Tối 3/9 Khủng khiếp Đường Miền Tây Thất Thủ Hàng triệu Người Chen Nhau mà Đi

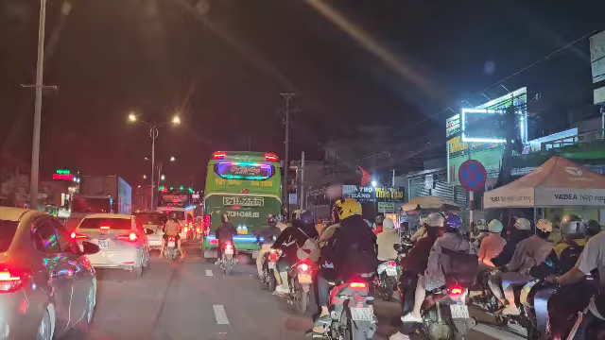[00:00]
Kẹt xe căng quá rồi anh chị ơi. Hôm nay mới vừa qua lễ 2 tháng 9 thì hôm nay bên ngày 3 Tây thì bà con công nhân đồ nè, về quê thăm nhà ăn lễ, bây giờ quay lên để ngày mai tiếp tục cái công việc mà kẹt đường như thế này đây nè anh chị. Thì bây giờ cũng là 9 giờ đêm rồi mà còn kẹt đường cỡ này nè.